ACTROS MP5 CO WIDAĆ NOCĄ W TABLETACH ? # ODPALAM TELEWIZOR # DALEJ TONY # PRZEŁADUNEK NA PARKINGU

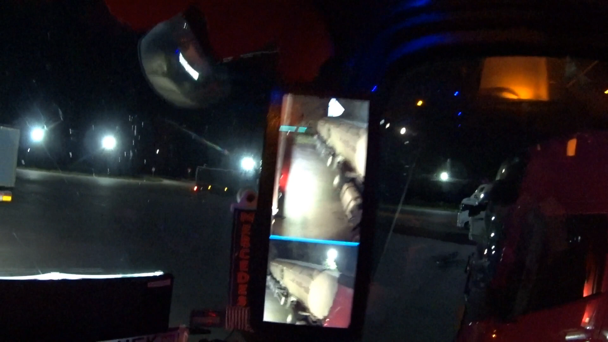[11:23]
Jak wygląda. Jak jest oświetlona nie. Także powiem Wam że naprawdę. Naprawdę robi to robotę.